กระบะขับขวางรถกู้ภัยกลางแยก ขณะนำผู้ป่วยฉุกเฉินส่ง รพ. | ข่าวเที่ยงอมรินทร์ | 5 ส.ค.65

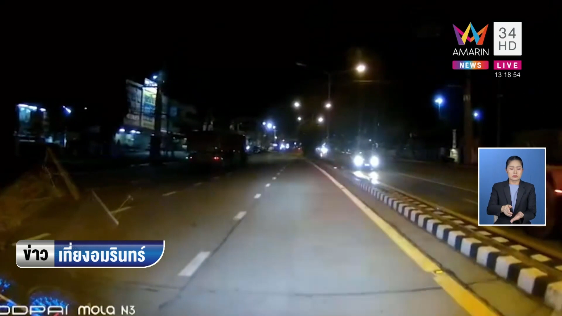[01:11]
าการเปลี่ยนเลนยากลำบากแต่กระบะขาวตามที่เห็นในคลิปคุณไม่พอใจเสียงไซเลนหรืออะไรก็ไม่